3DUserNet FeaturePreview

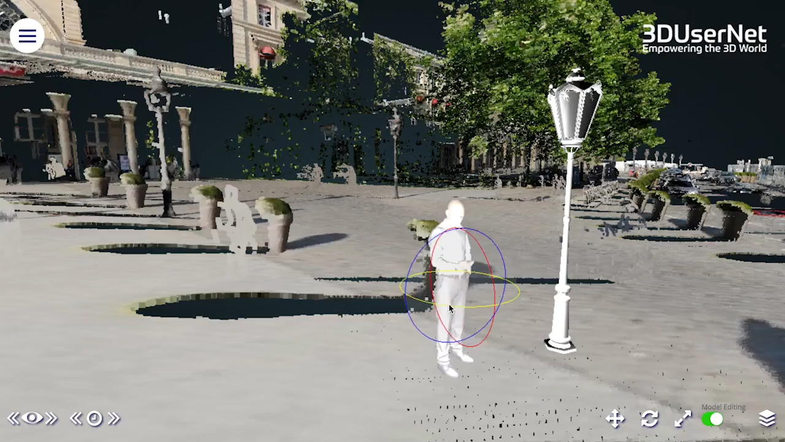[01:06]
Once the 3D view is launched, there are a range of different viewing and navigation options to choose from to suit the need of any particular project.
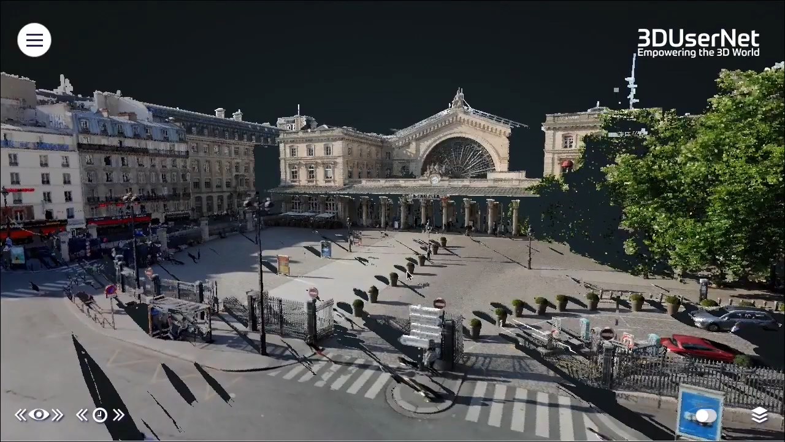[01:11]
There are third person and first person controls that integrate seamlessly.
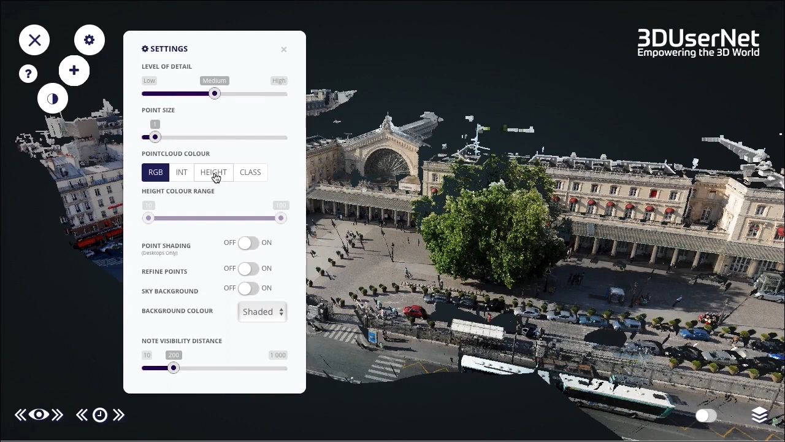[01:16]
You can adjust colors, point sizes, and visibility settings.
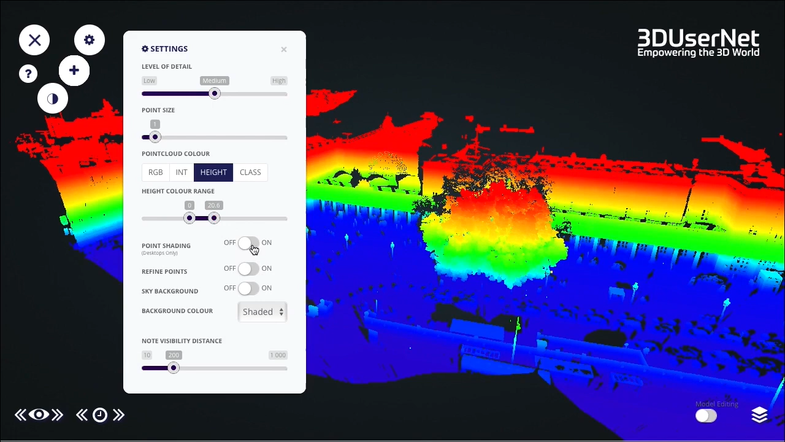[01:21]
You can even generate a profile view. And all of this can be done on any smart device using a modern web browser.
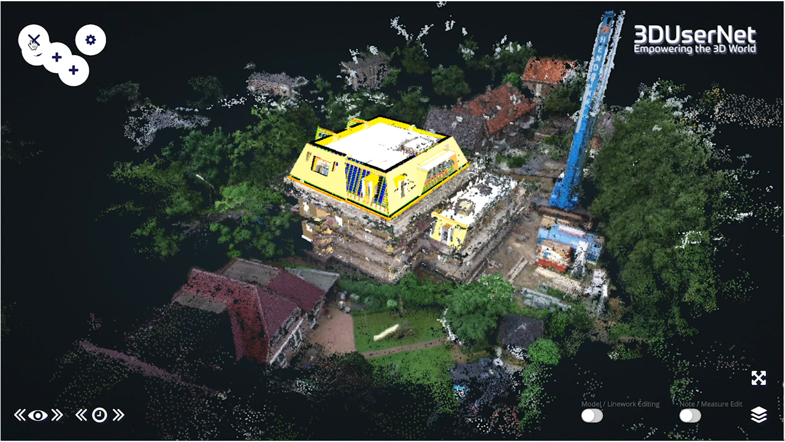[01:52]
Then there is the all-important measurement suite.
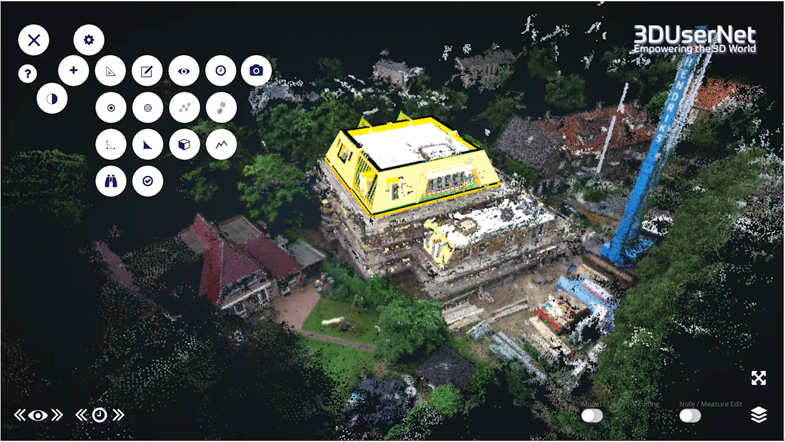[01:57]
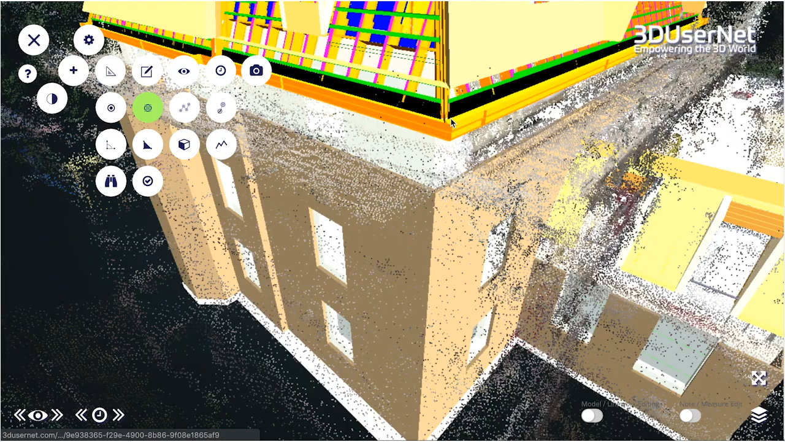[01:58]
You have a full online toolset to derive accurate measurements of points,
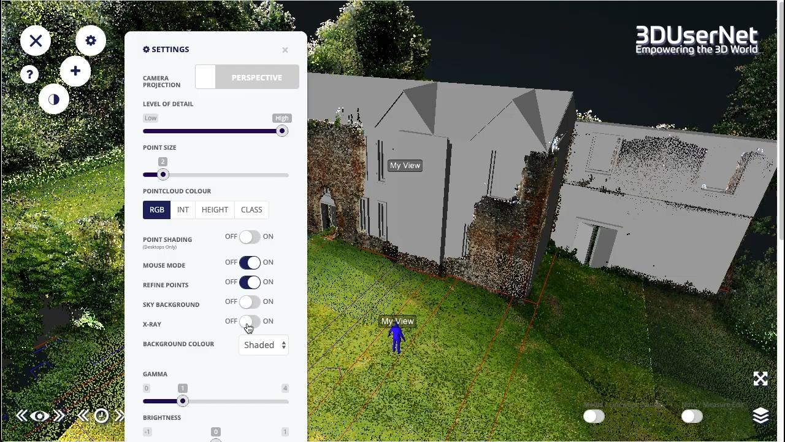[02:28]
And use our x-ray mode to change the transparency of point clouds and individual models to get the best look for the scene.